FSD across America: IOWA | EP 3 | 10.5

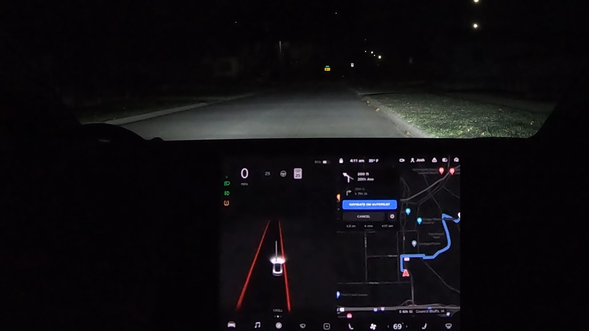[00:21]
I've just got FSD beta version 10.5 this morning, and you can see it's 4:12 a.m. here in Iowa, and I've got a little ride queued up here across town. From one residential address to another. So let's see how it does. First ride on 10.5.
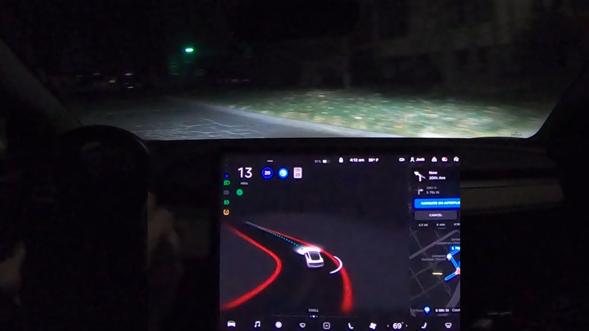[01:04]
Don't need a blinker here or to stop, but it's okay. So I'm just the next town over from Omaha, Nebraska.
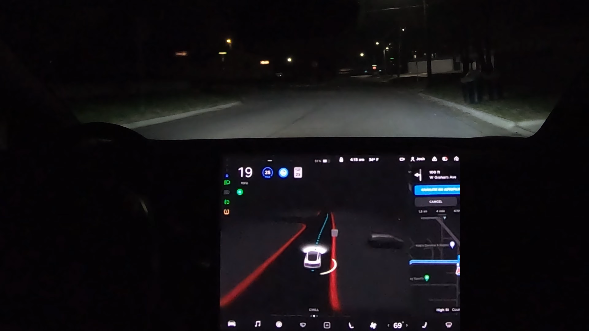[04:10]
Let's see if we can get this right. I can't even get this right, guys. Okay. I don't know if that's the one we even wanted, guys. Oh yeah, of course it is. I guess there are one ways in each direction. Yeah, I always love when the system handles something I can't figure out immediately. Like that intersection back there wasn't instantly apparent to me.
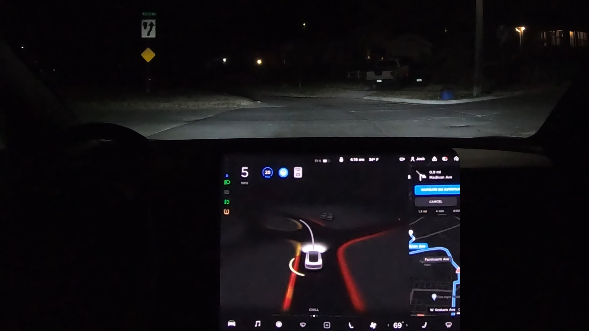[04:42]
I thought these were like two different roads. Okay, we actually don't have a stop here, but it's treating it like it does. It's fine. Anyway, yeah, I love to see the system like handle intersections and stuff like that better than I can, or quicker at least. Because really with all the cameras and map
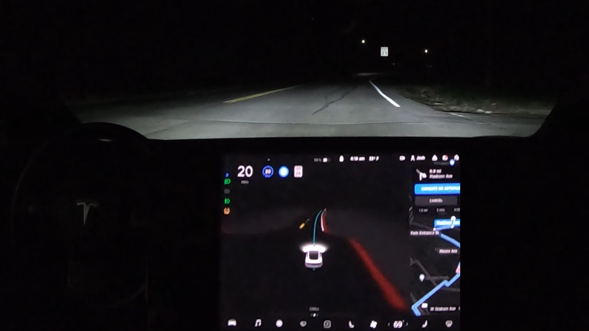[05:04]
data and knowledge and everything, the system should be, you know, a lot better than we are. You know, at the very least, it has a better interface to the navigation than we do, right? Because we have to look down at the screen, you know, process the information spatially and then translate it into vehicle actions. Whereas, you know, the FSD driving agent, you know, that's a direct